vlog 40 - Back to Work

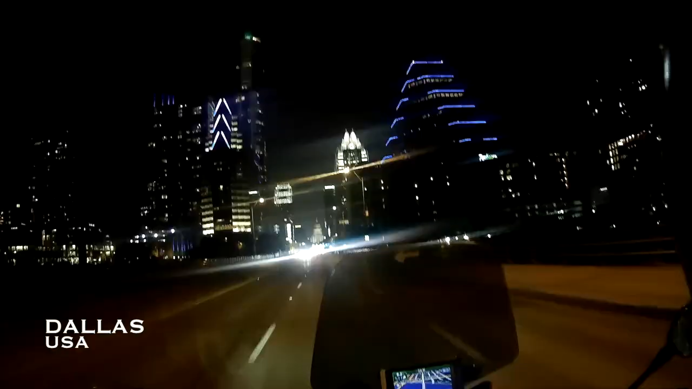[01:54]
I don't know how well the Senna works with the old nighttime vision, but it's beautiful.